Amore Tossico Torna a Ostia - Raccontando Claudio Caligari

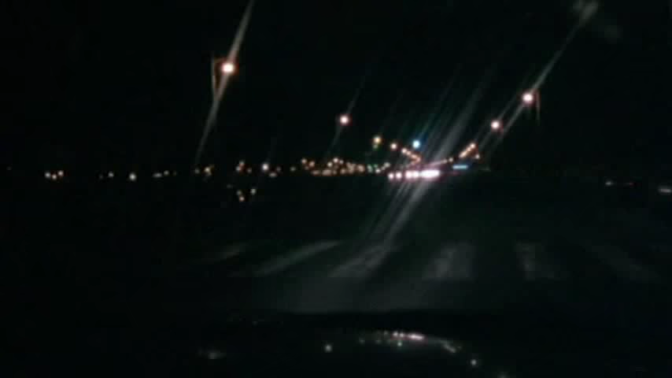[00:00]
Oh, ma che so con le luci laggiù? Le luci dalla ribalca, come le ribalche è sempre uguale.